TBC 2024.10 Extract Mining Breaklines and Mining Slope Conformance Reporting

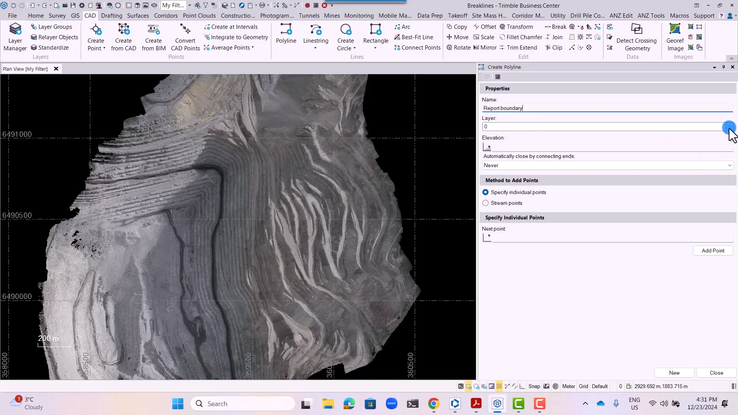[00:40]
The first step in the process is to specify which section of the mine you want to report on. So to do that, you go to the cut tab,
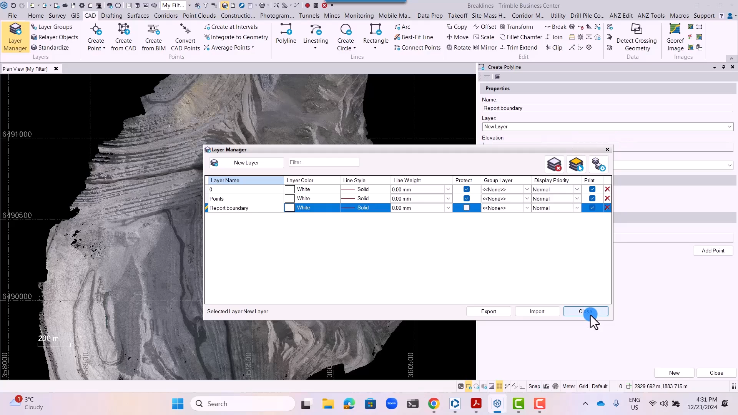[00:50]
you select the polyline option, and you specify individual points for that section.
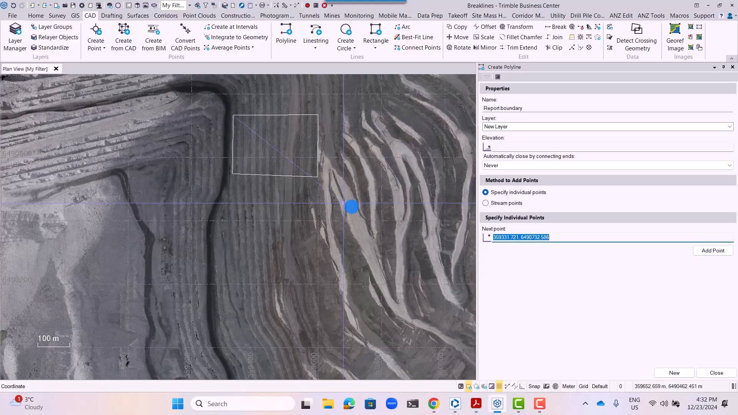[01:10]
Once that is done,
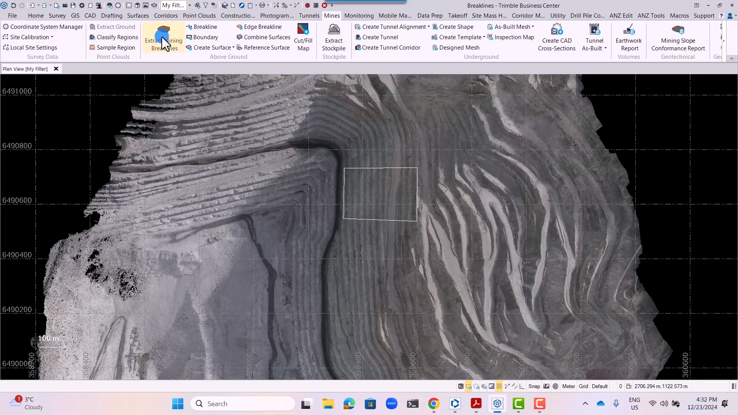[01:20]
open the mines tab and click on the extract mining break lines option.
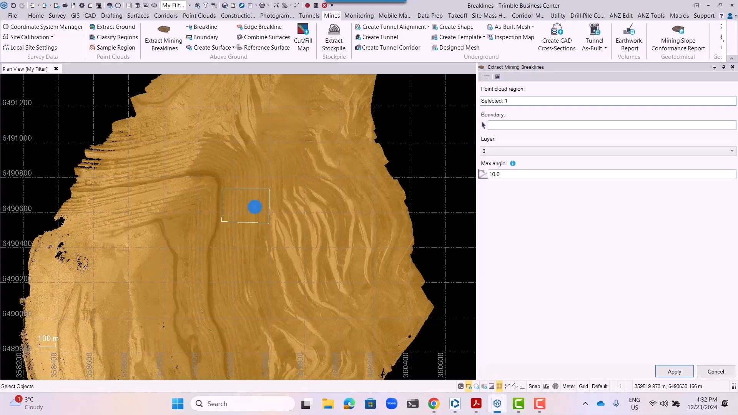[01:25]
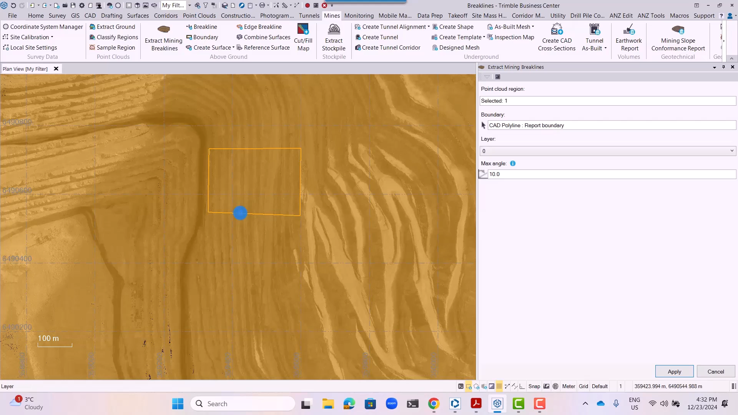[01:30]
Use the boundary created earlier on and
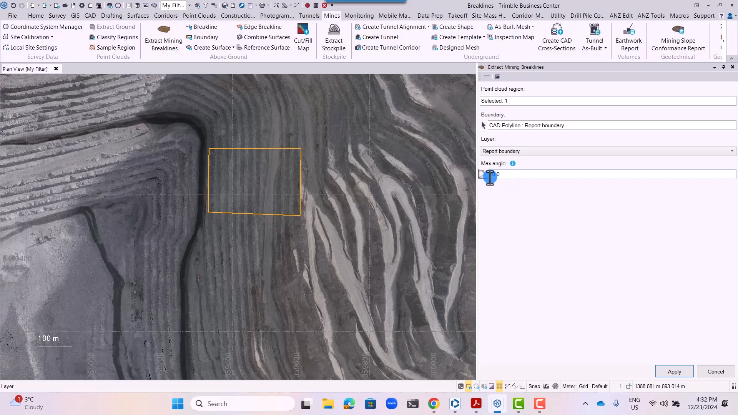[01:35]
specify the maximum angle within which you want those break lines extracted from.
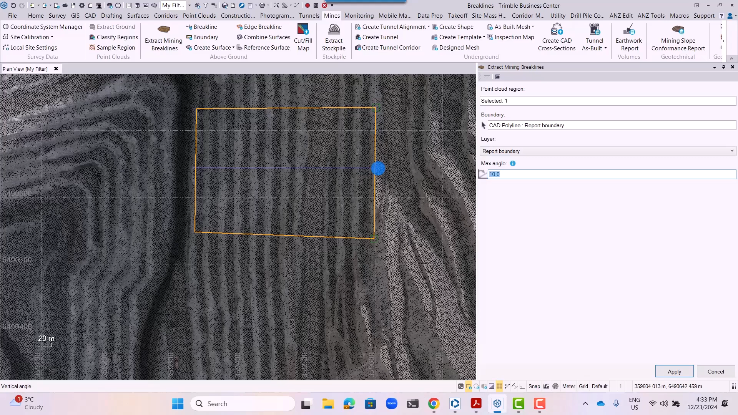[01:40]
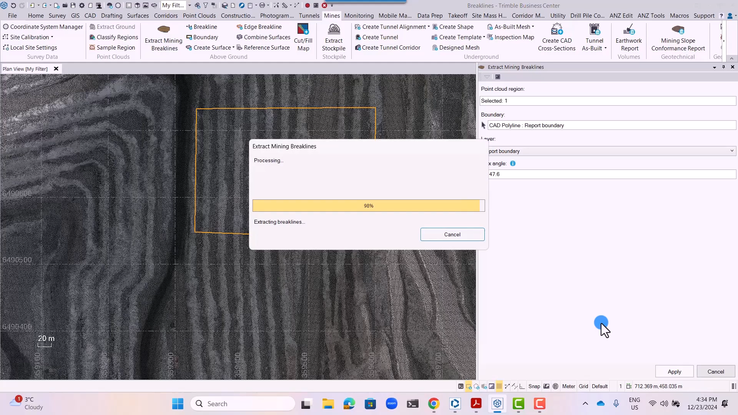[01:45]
Instead of entering a value, you can simply specify that angle on the map file.
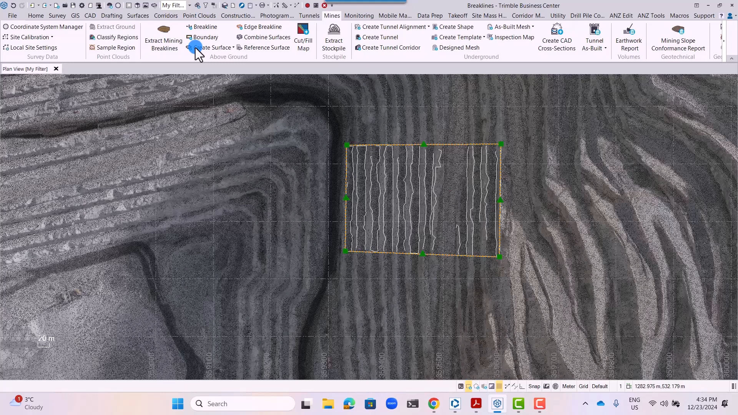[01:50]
So you select two points and that angle will be generated automatically. Create a surface from which the analysis will be done.
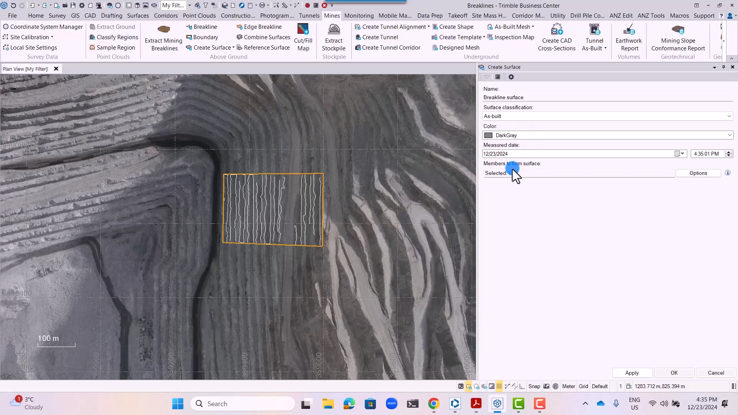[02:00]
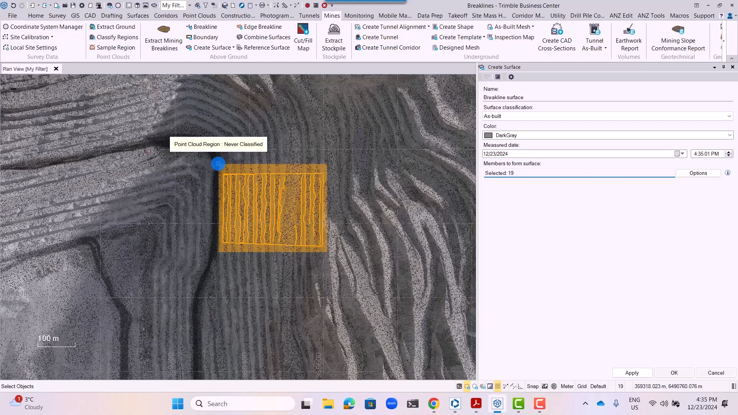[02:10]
You can deselect the boundary and ensure that only the break lines are extracted.
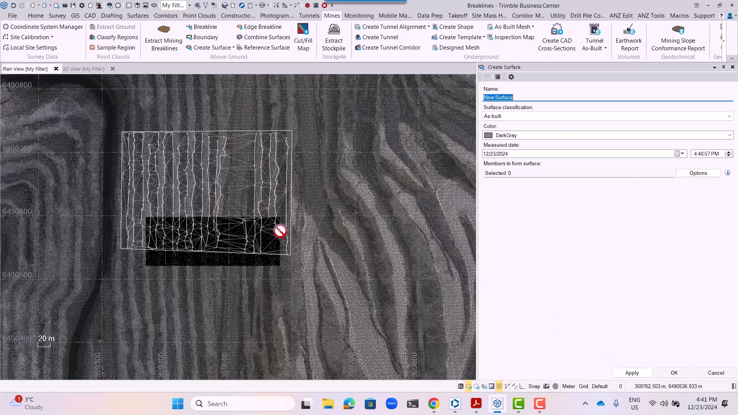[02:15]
And after that, a surface will be created from those selected break lines.
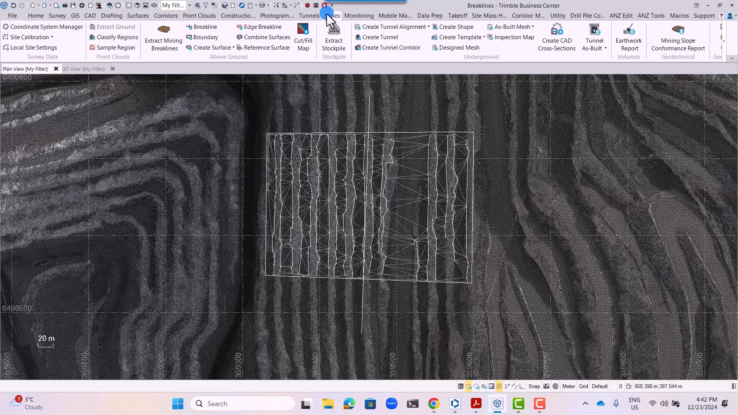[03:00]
Click on the mining slope conformance report tab
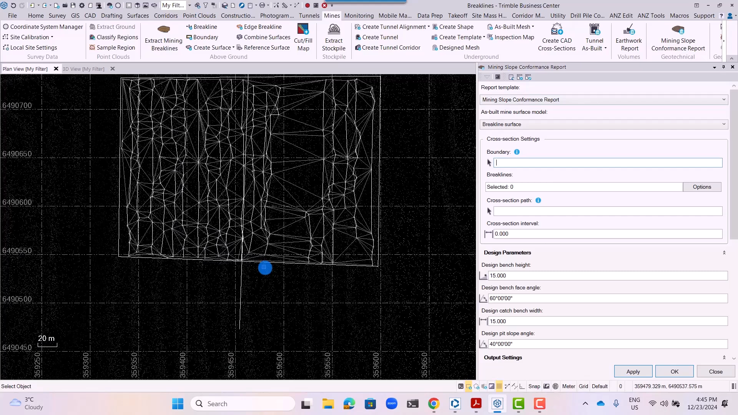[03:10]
and select a boundary.
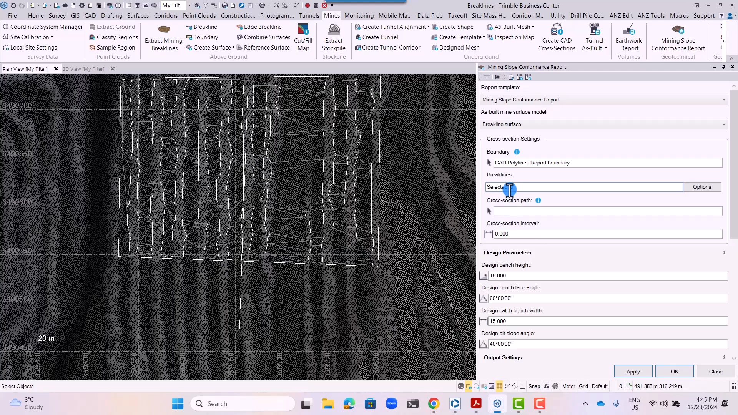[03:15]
Click on the boundary. Ensure that all the break lines are enclosed within the boundary.